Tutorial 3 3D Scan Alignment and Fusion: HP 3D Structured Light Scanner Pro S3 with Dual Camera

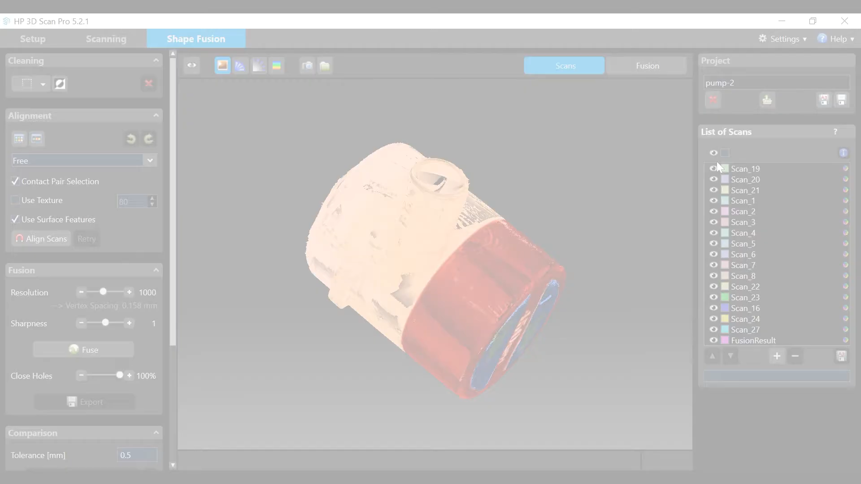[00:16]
Move to the shapefusion tab in the software. The shapefusion menu provides functions to clean align and fuse multiple scans into a single 360 degree model then
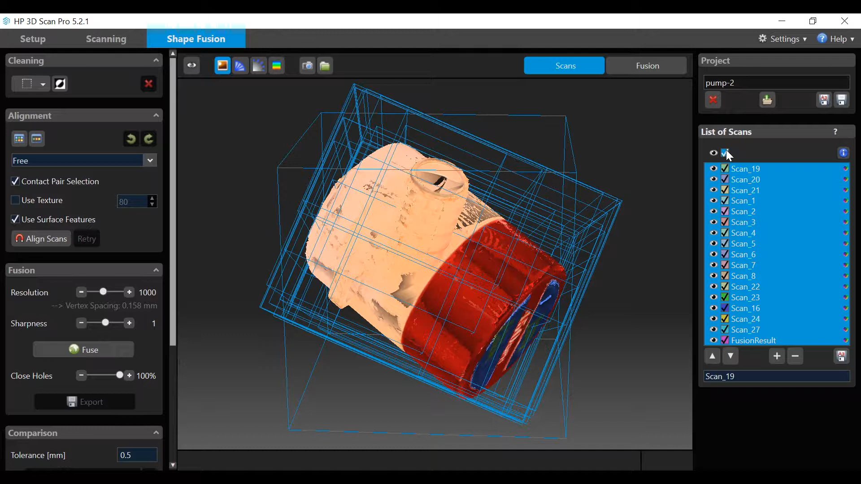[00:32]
compare scans and measure distances if desired. The fused object can then be exported in various formats for 3D printing as an example. Let's begin with some basic navigation.
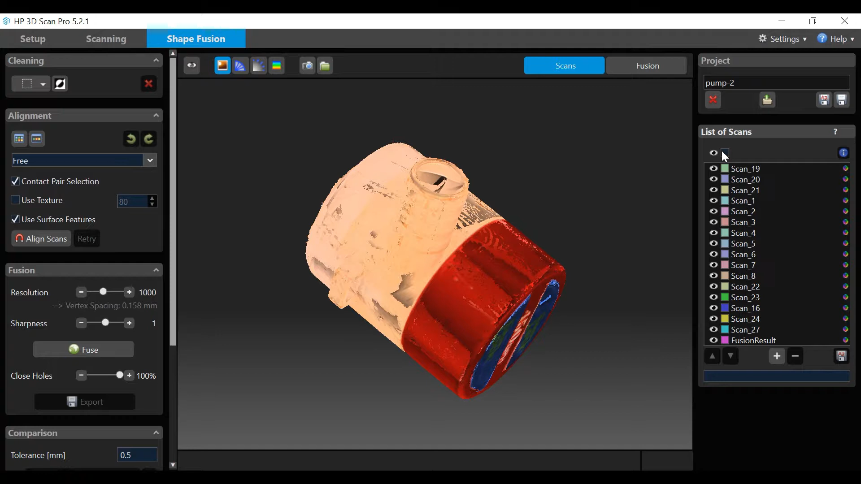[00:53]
Further details are available in the HP online instructions use shapefusion. Immediately under the alignment header there are four icons 1D and 2D and undo and redo buttons.
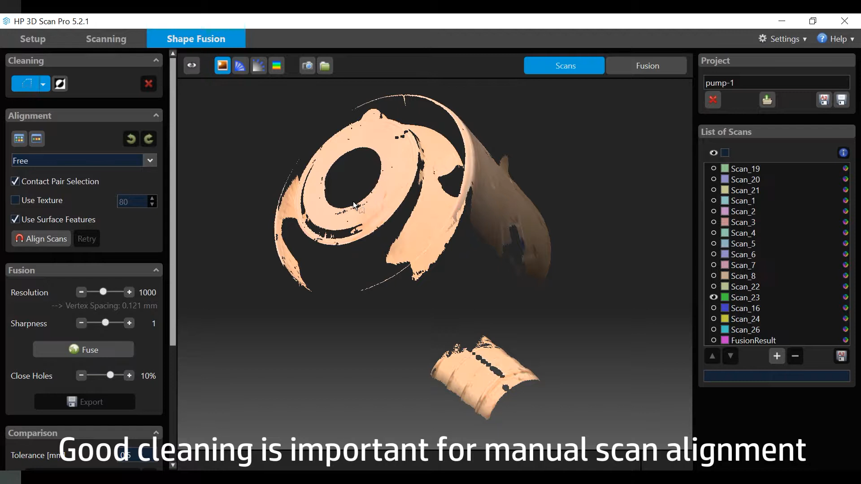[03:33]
Select a scan from the list to display it in the scan window. Move the scan around to detect any area of unwanted noise or scan interference.
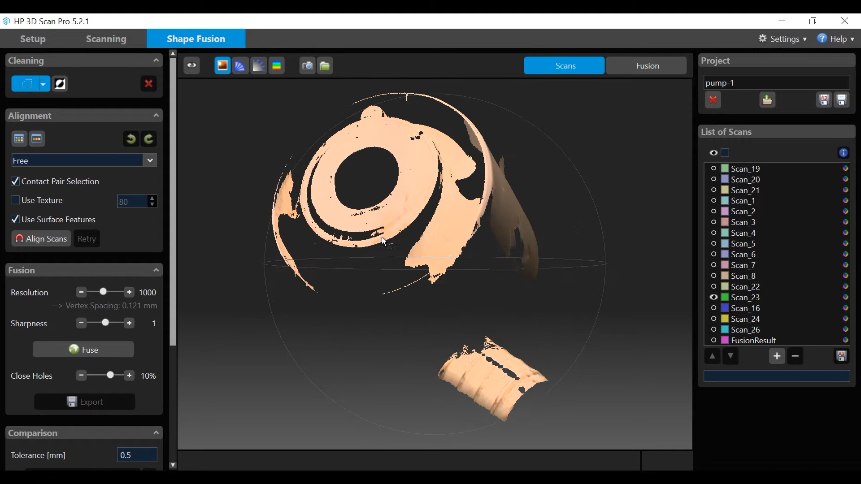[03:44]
Click the drop down arrow in the cleaning selection area and choose rectangle selection. Using the left mouse button, draw a rectangle on any area of the scan to be removed.
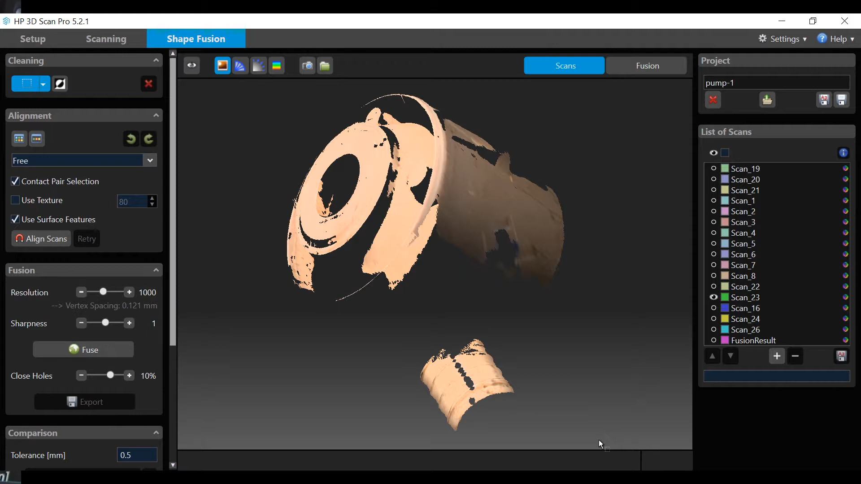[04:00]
Now click the red X to remove the area. Now choose polygon selection and left mouse click to draw a shape. When finished, right mouse click. Click the red X to remove the area.
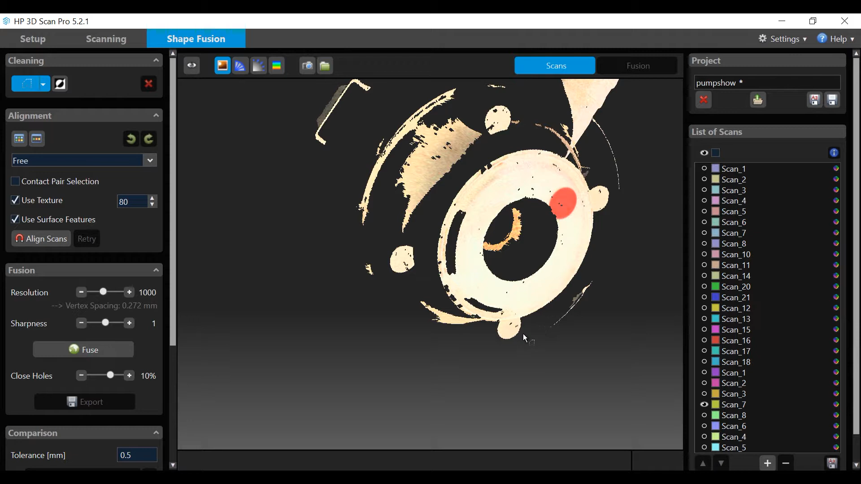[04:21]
The polygon selection is the normal selection when doing cleaning. Finally, select an area using the polygon tool and highlight an area of the scan you want to keep.
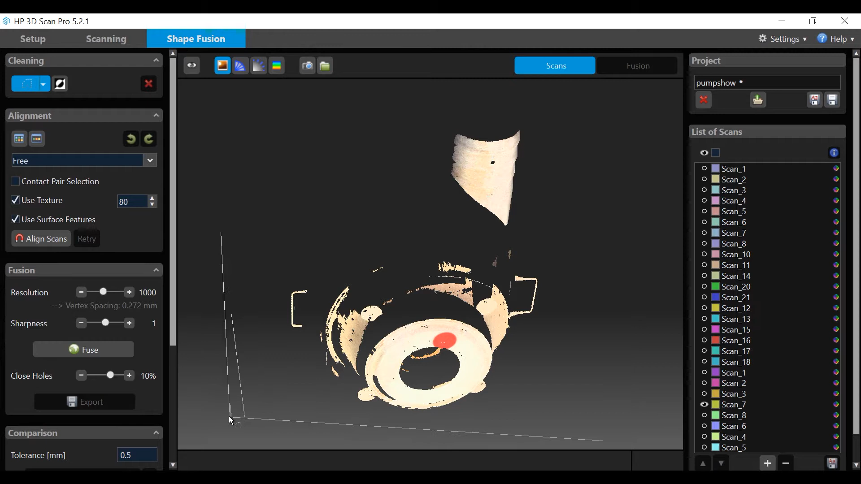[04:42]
Click the invert selection.
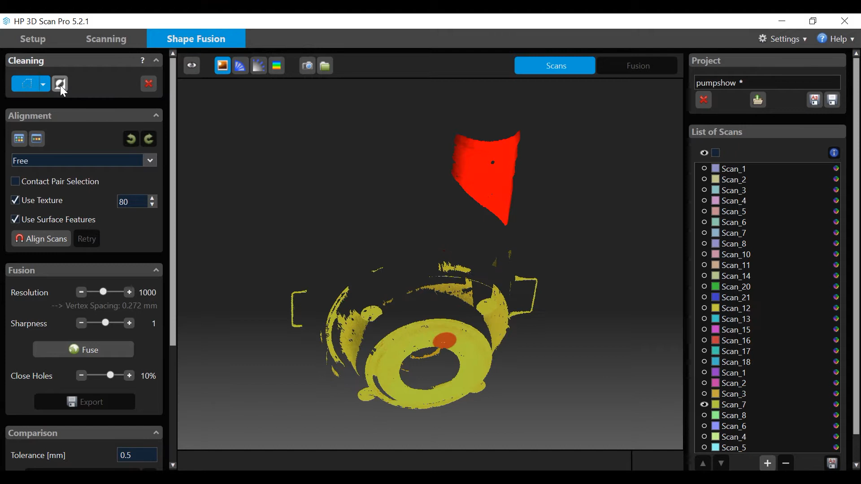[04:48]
Clicking the red X in this instance will remove anything not selected. Caution! You cannot undo cleaning, so do not save your project if you have modified any files in error. Once you are satisfied with the cleaning process, proceed to scan alignment.
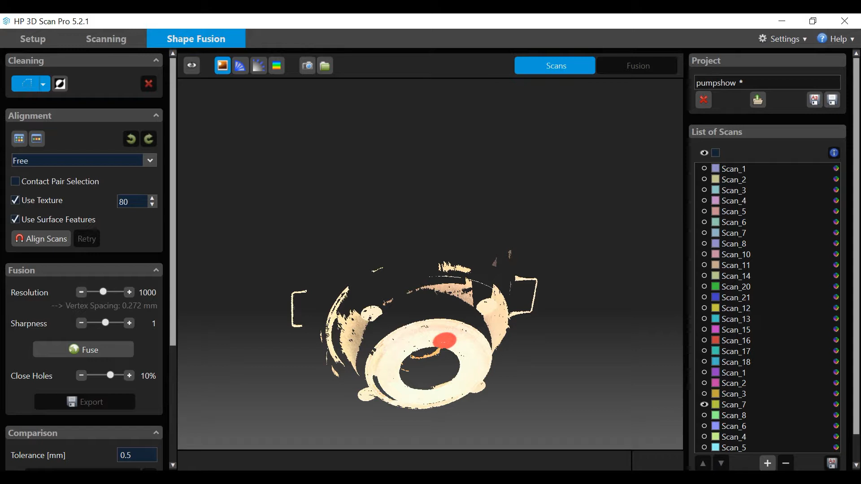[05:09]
During scanning with the automatic turntable and manual scan sequence, the software will align the scans automatically where there is sufficient overlap between neighboring scans.
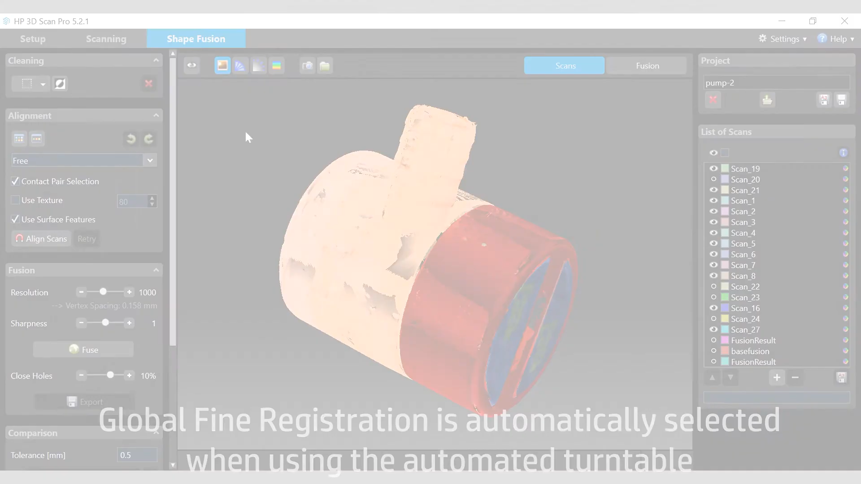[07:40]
Once you are satisfied with the cleaning and alignment process, select Global Fine Registration from the alignment drop-down menu.
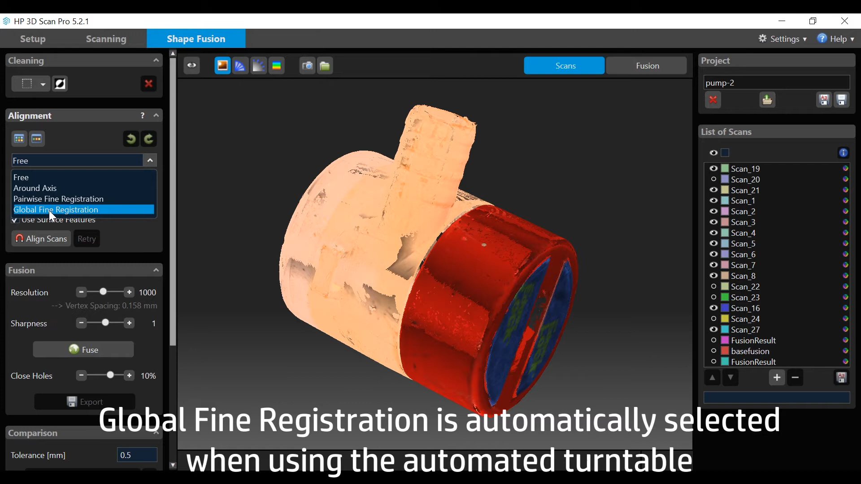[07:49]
Click align, and allow software to process prior to fusion.
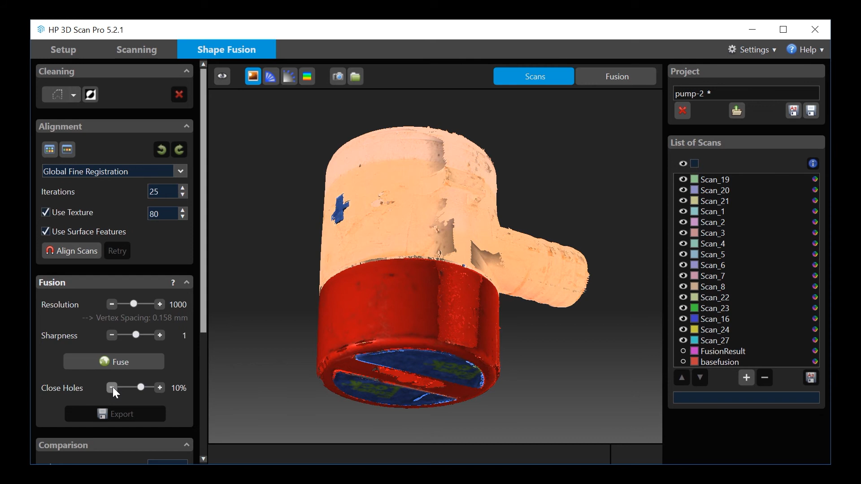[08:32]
Set the sharpness value, default is 1, higher values add noise, negative values smooth the mesh. The close holes option will fill in gaps. This can be adjusted, so you can set the density or percentage of the gap that needs to be closed. Click fuse. When fusion is complete, you can add it to the project file by clicking the fusion result add to list icon. Don't forget to save your project file.